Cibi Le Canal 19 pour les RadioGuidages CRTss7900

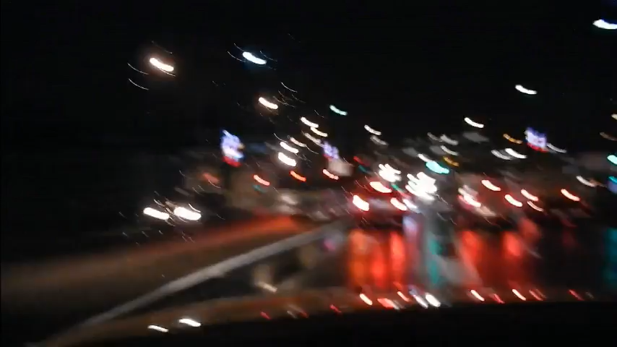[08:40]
Voilà, bon, je vais te perdre à nouveau un peu parce que là, je vais arriver là. J'arrive dans la descente de la côte de la GT.
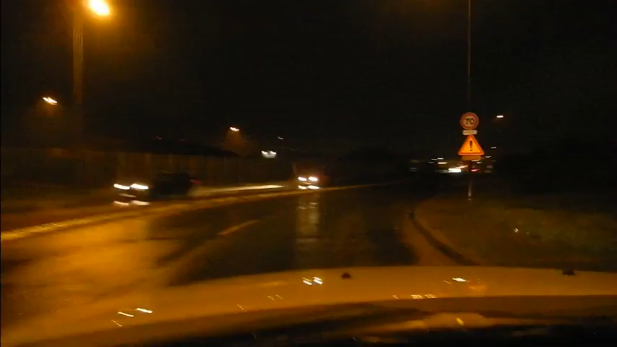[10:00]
d'embête. Ici, zone industrielle du Bambin, c'est Saint-Louis de Montferrand, et voilà, donc tu suis tout le temps cette direction-là. Ok, bah, ok, voilà, je suis sur la bonne route. Eh bien, on dirait que tu vois le GPS là, et maintenant que que tu m'as mis sur la bonne route, ben, tu m'étonnes, le GPS il est d'accord maintenant.
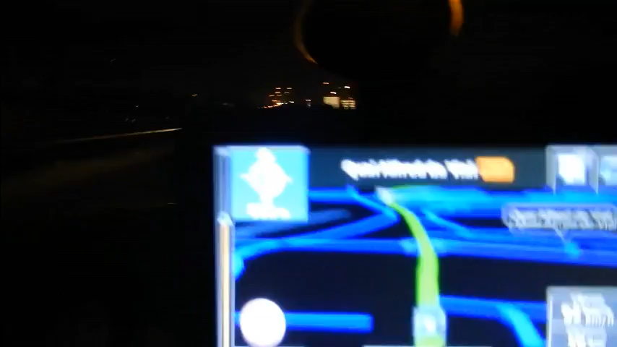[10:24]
Oui, attention parce qu'il peut te faire passer aussi par la voie rapide, hein, oui. Et il risque de te faire passer par la voie rapide. Mais la voie rapide, bon, c'est un peu plus long. Hein.
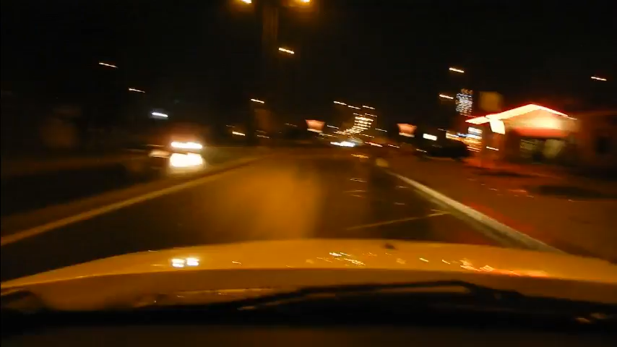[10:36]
Que là, en long de la Garonne, c'est plus direct. Hein. Ok, je viens de passer là à côté d'une maison, tout illuminé et tout, hein. Je sais pas si t'as vu ça ce matin.
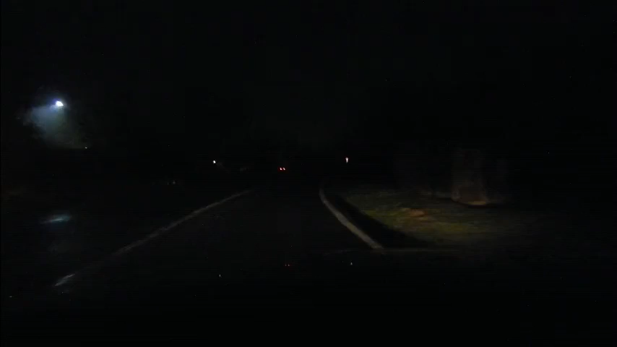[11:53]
Là, t'as même pas là. Bah ouais. Donc là, effectivement, là, sur le GPS, qu'est-ce que je vois, 18h40 là maintenant.
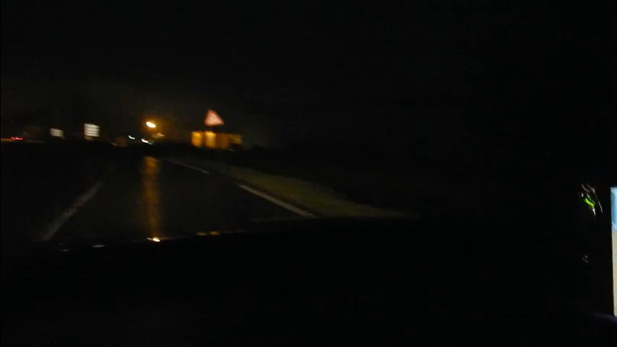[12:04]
Mais ok, je continue à ne pas l'écouter et je continue tout droit comme tu me le dis, quoi. Voilà, hein. À un moment donné, tu verras du Beckham-Best sur la droite, et quand tu restes sur Saint-Louis de Montferrat, tu vas toujours tout droit, tu longes la Garonne sur ta gauche. Ok, surtout que de ce côté-là, je ne connais pas du tout. Hein. Voilà, et comme je t'ai dit, à un moment donné, de toute façon, tu vas arriver, c'est marqué, tu as le panneau Orion, tu verras, il nous a rien, mais ça se dit, Orion, on le lit.
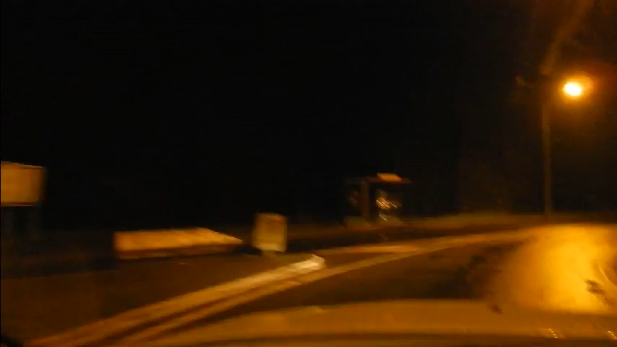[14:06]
Calcule ta nouvelle itinéraire. Oui, à droite c'est la voie rapide et toi tu restes sur la gauche, hein, longe la Garonne. Hein. Ouais, ouais, ben voilà, c'est fait. Ok, bon, mais là, Renaud, je ne sais pas calculer combien il y avait, mais il y a quelques bornes hein, quand même pour arriver jusqu'à là. Je pense qu'il y a 4 ou 5 km. Hein.
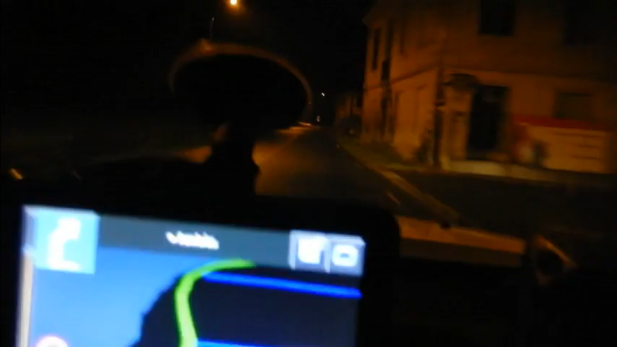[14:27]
Ouais, puis là, je vois, il m'affiche 18h44.
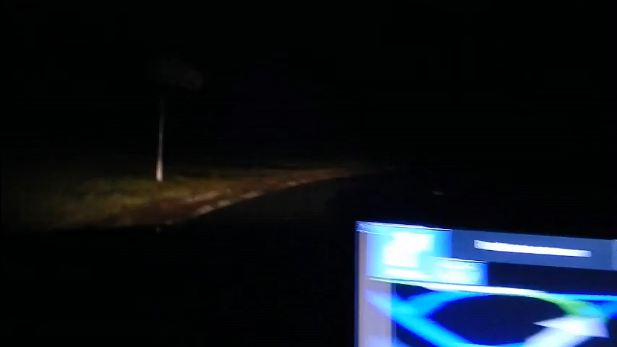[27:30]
Genre de bifurcation, tu t'en vas sur la gauche. Ah oui, d'accord, ok. Ah non, c'est qu'il me demande de faire le tour du rond-point. Et ok, d'accord. Voilà, oui, donc tu contournes sur la gauche là et tu continues là. Donc là, t'es pas très loin là après. Hein. Ouais, bec d'Ambès, ok, voilà, d'accord, ok, voilà, départemental 10. Voilà, donc là tu restes sur cette route là, j'ai baissé la puissance, René, là.
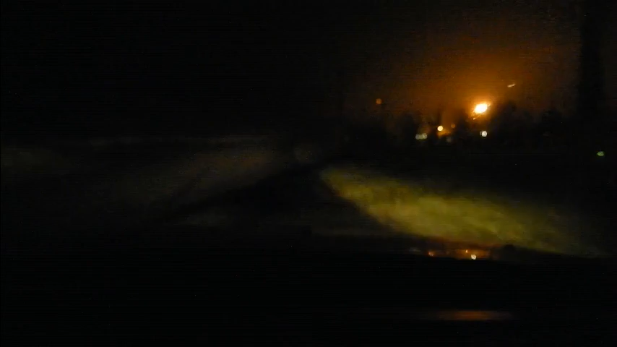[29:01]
Ok, je vois tes phares là, sur la gauche. Continue, je te fais appel de phare là, tu vois, regarde. Continue, voilà, est-ce que tu vois les phares? Voilà, au stop là, tu tournes à droite là, voilà. Tourne à droite là, continue, à droite, continue,